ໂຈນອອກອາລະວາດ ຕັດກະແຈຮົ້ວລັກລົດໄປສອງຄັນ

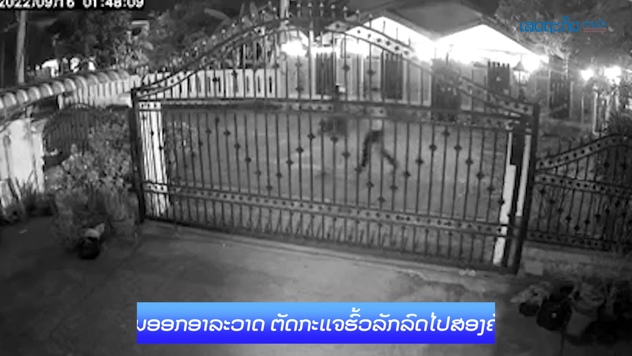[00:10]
ปักษณ์กันยอดท้อเกิดขึ้นรายวัน บอร์ทั้งใดก็ทั้งหนึ่ง เพราะหาทุกคนต้องมีสติละมัดระวังแท้ๆมีสติเก็บหักษาสิ่งของทิมิคา บอหายลอดตาลอดใจจนเกินไปเพราะโจน บอเลือกสถานที บอเลือกบุคคล
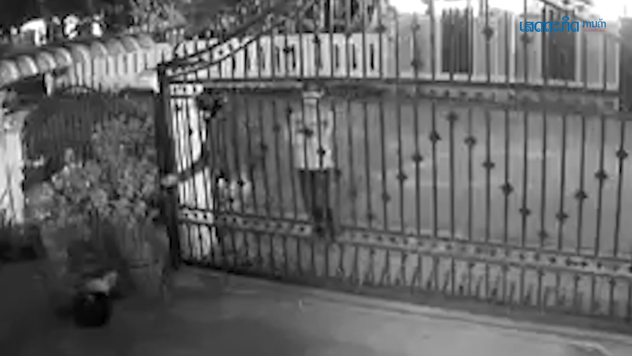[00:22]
ขอแต่มีโอกาสกอลงมือลดคือดังกรณีนี่ อยู่ในหัวมีกระแจร์หลอกยางหลี แต่อยู่ด้านนอบ แน้มเห็น จนก็หาวิธีเข้ามาจนได้ในที่สุดเหตุการณ์จนหลักรถปัสสน เกิดขึ้นอยู่ที่เขตบ้านสร้างคู่ เมืองไ
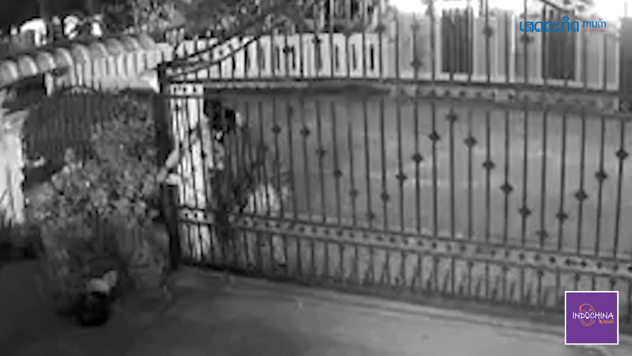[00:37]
สธนีนักษณ์ห
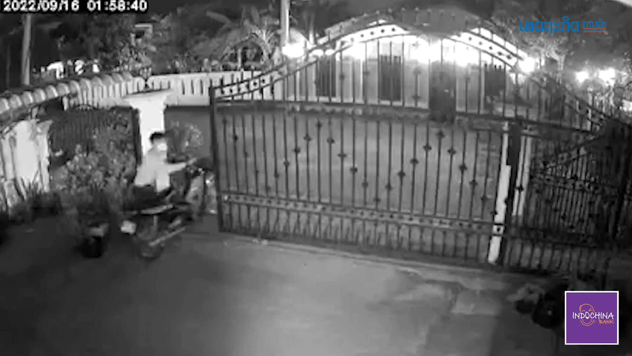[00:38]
ล่วงวิ่งจรรจุดเกิดเหตุแมนหอมหาบ้านสร้างคู่ ในคำคื
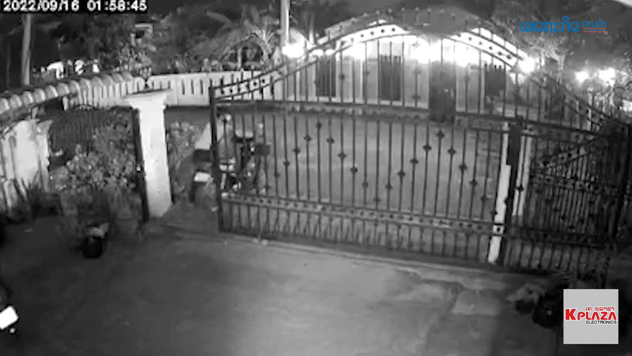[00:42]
นวันที 16 กันยา 2 พัสสอง เวลา 1.53 นาทีแมนเวลาตัดกระแจ่หัว จากนั้นเวลา 1.58 นาที จนได้จุงรถออกจากเหือน ใส้เวลาเพียงหา นาทีในการกอเหตุในนั้นมีคนให้ 2 คนมาตัดกระแจ่หัว แล้วหลักรถจัก 2 คัน ในจำนวน 3 คันที่จอดอยู่ส่วน
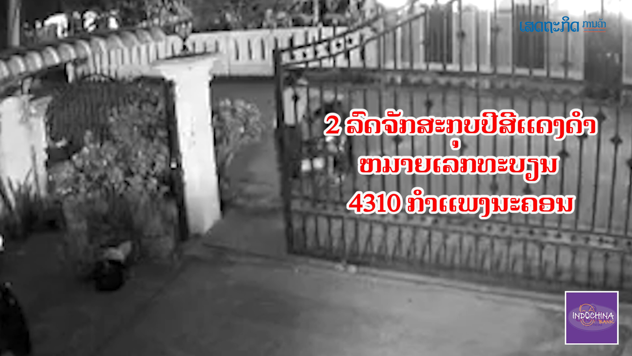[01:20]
รถสกุปปี้ 4 แดง ดำ หมายเล็กทะเบียร C310 กำแพงนคร หูเสียหายจึงวนสาวโซเซียลทั้งหลาย ส่วยเป็นหูเป็นตาหากพบเห็น ให้แจ้งเบาะแส ที่เบอ 02022 341059 ถับ 03029 80246